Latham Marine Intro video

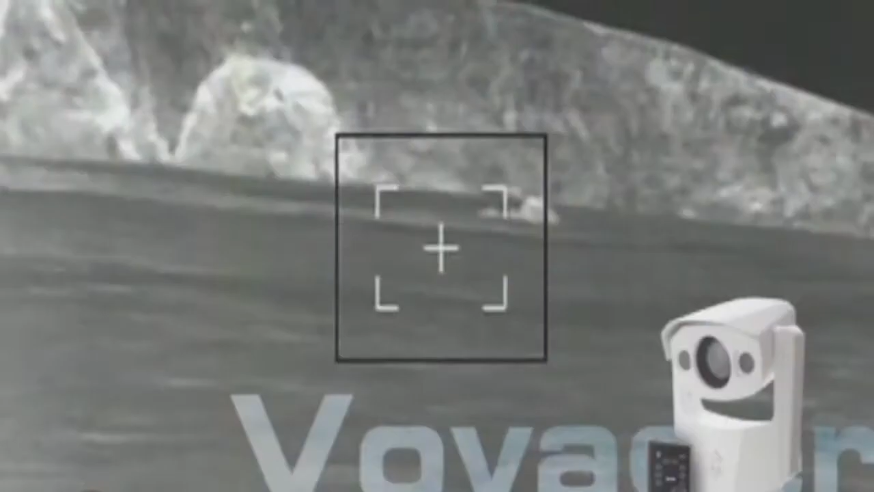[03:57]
And you could detect a person in the water as far away as a quarter of a mile.